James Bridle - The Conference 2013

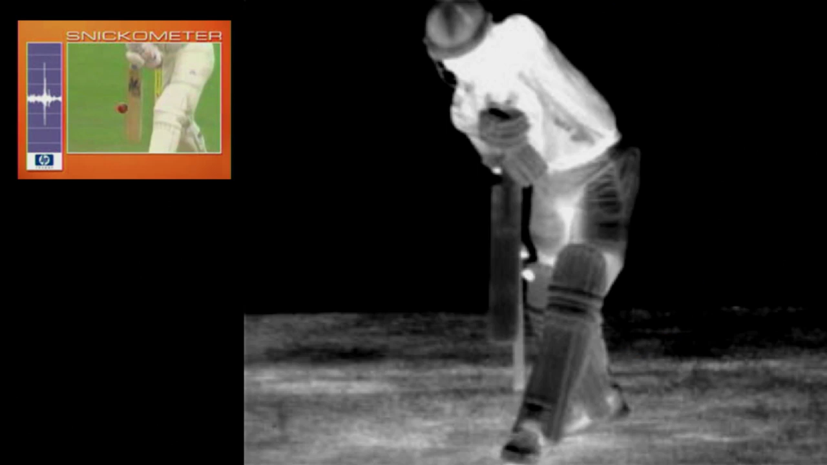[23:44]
So in addition to Hawkeye, which is an incredibly complex vision sensing system based on military image recognition technology, they now also use infrared cameras. So this is to check whether the batsman actually touched the ball. And they use that by seeing if there's a momentary infrared hotspot on the ball. The system's actually called Hotspot. Again, this is a camera that was developed for military night vision that's now being used to decide the sporting thing.